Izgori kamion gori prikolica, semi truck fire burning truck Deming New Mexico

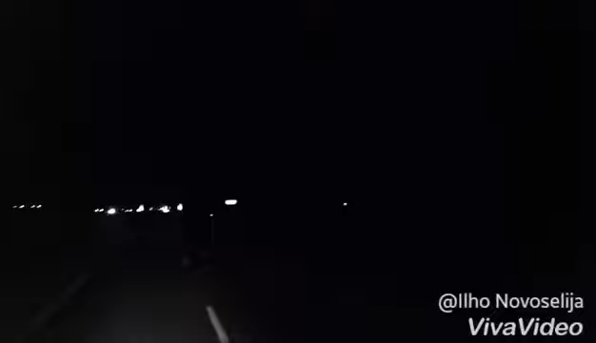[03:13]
ovo je ventki vrlo šta je ovo gori izgori kamion